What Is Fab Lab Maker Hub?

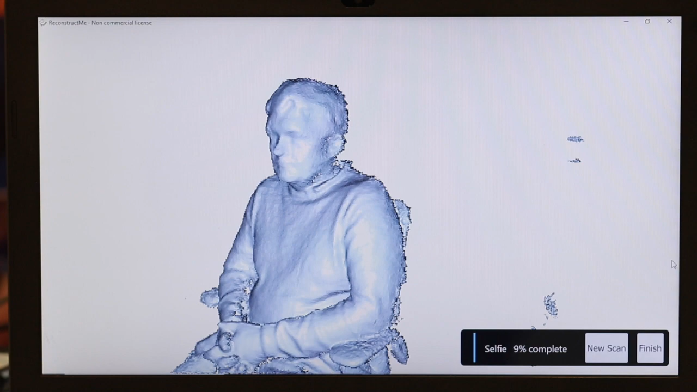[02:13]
3D scan yourself or just tinker with Tinkercad and 3D print something unique.